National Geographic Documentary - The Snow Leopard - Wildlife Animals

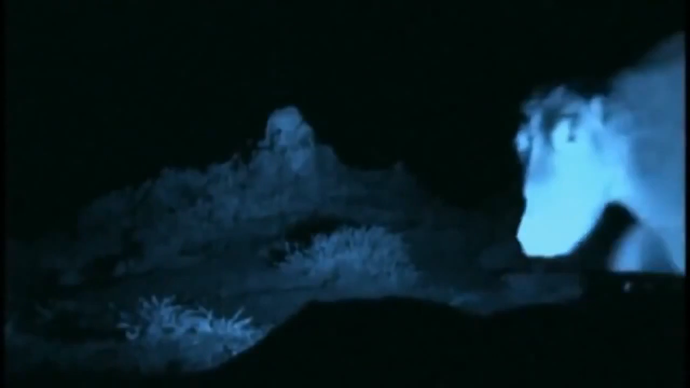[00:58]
But glimpse it for a moment, and then it's gone.
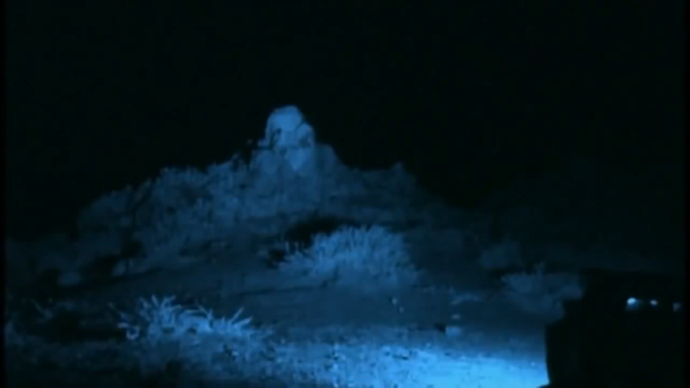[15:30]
And we have got lucky. It's a snow leopard.